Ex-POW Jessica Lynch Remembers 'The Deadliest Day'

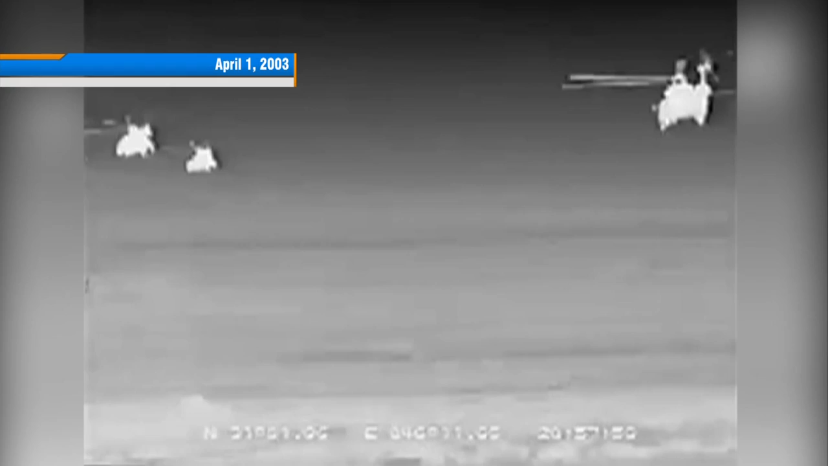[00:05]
OK, I'm going in. The noise of helicopters and gunshots and the Humvees rolling through.